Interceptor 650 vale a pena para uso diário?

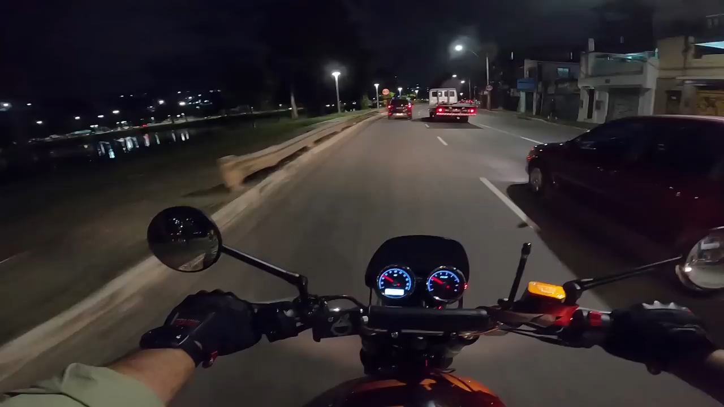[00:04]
E aí pessoal, tudo bom? Já tô aqui montado na Intercepticon Que é a minha Royal
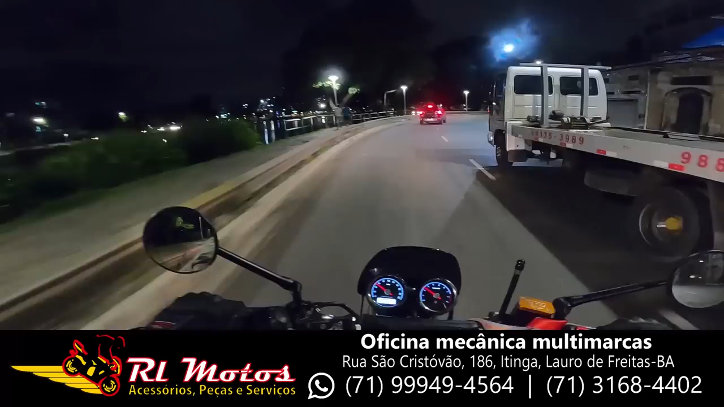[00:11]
Winfield Interceptor Tô aqui no Dique do Tororó Aqui em Salvador,
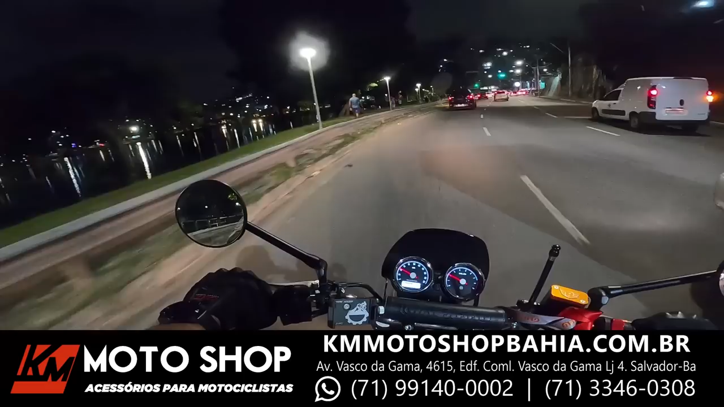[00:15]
Bahia Aqui, ali são as estátuas dos orixás
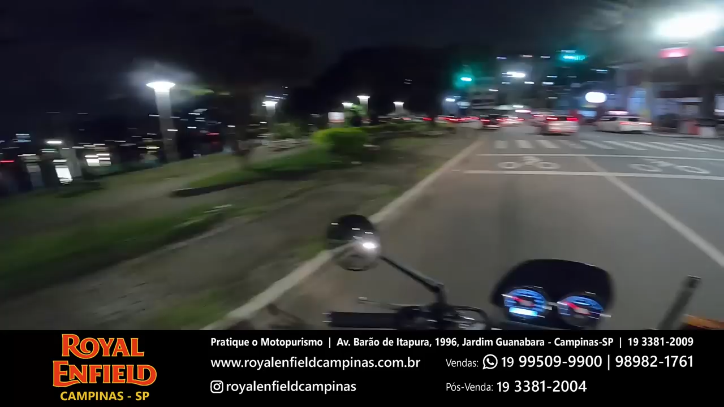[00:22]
E logo ali a Fonte Nova O estádio da Fonte Nova
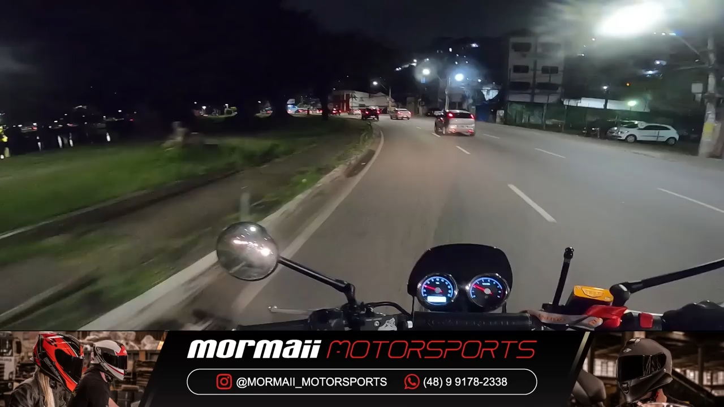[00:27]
Esse aqui é um lugar muito bonito aqui na cidade
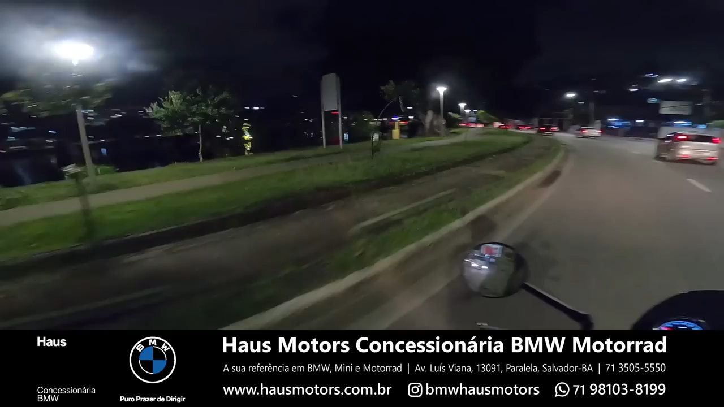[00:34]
O Dique do Tororó Olha que lindo
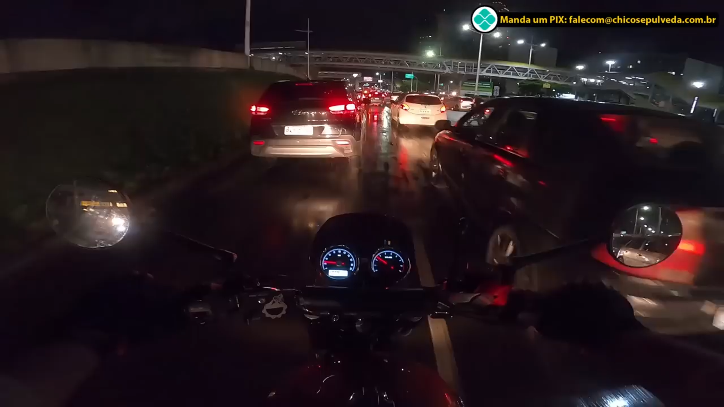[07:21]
Porque também Eu não passei De 120 km por hora Tá aí O trânsito travado Vocês vão ver agora Como é que ela se comporta Preste atenção galera Enquanto eu estou falando Vocês vão observando O comportamento dela Eu não percebi Nenhuma pré-detonação Até porque Como eu disse Eu não passei de 120 km E ela não Ela agora Nesse momento Ela não chegou Nem a 4 mil km Quer dizer já Deixa eu ver aqui Eu digo aqui agora Para vocês
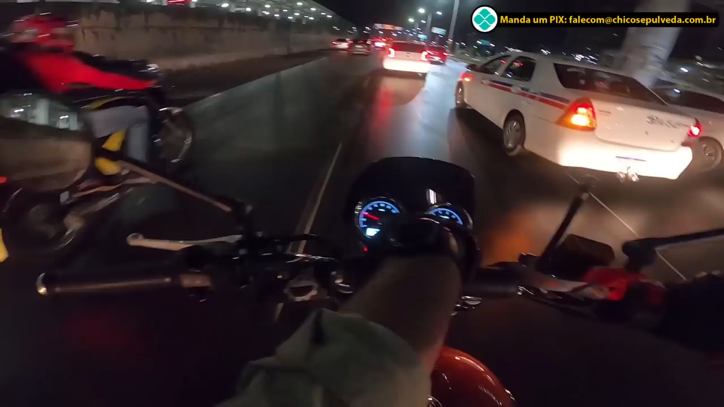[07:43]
Não Ela está com 3.875 km Então não chegou Nem aos 4 mil Mas dá para perceber Eu sei Que dá para perceber Em relação a Ao motor Se o motor Ele fica mais soltinho Se a moto É o desenvolvimento Da moto Dá para perceber sim Mas para isso Eu preciso colocá-la Em rodovia Então
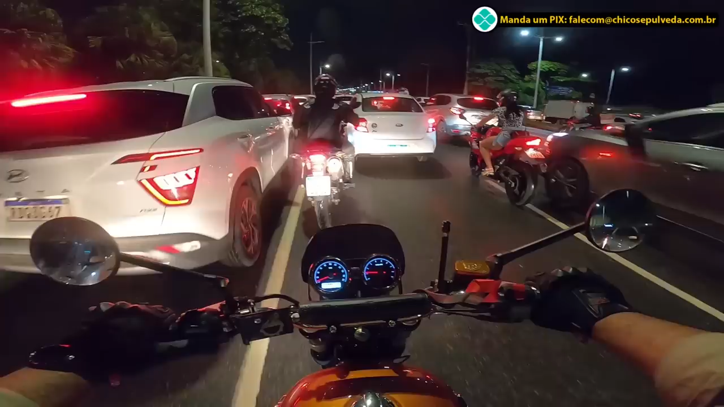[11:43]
pode Entrar em contato Com eles E solicitar Cotação Tá Aqui o engarrafamento Pegou Nesse horário Como eu falei Para vocês Ali estava Estava de boa Mas aqui não está não Aqui o bicho Está pegando
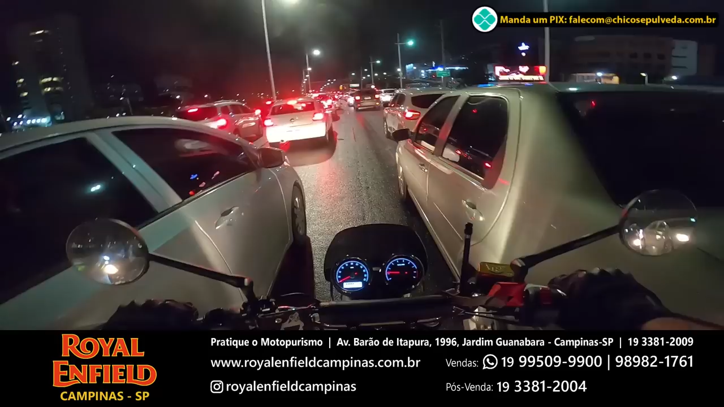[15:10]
lancei Mostrando que Eu estou com ela Aqui em Salvador De volta Muitas pessoas Perguntando Poxa Eu quero Me deslocar Do trabalho Será que ela Vale a pena Aqui ó Vale a pena Dá pra ir pro trabalho De boa Dá pra você Enfrentar o trânsito Com ela Sem estresse Ela fica aí De boa Entre os carros Ela se comporta Como a 250 Eu só não estou fazendo Uma pilotagem Mais agressiva Porque não é O meu perfil